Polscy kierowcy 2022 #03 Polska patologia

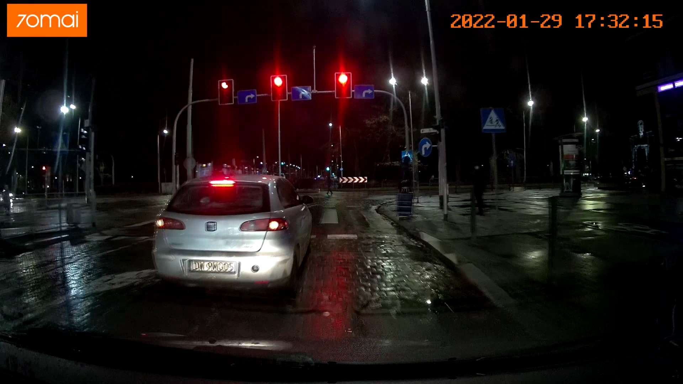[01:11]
Ciekawe, z jakiego powodu ten typ stoi na środku. O, tak. To jest dopiero.
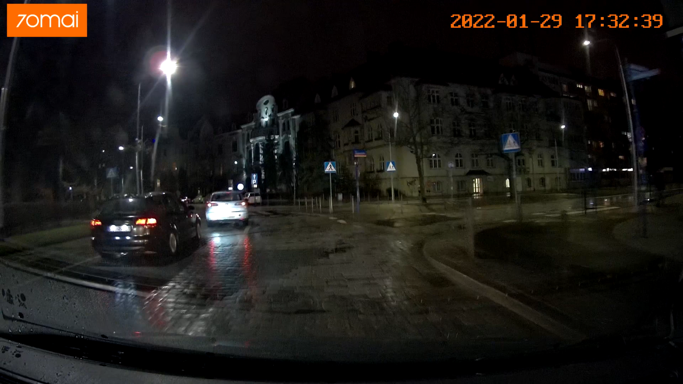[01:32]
Ciągła linia. Nie wiesz po co jest.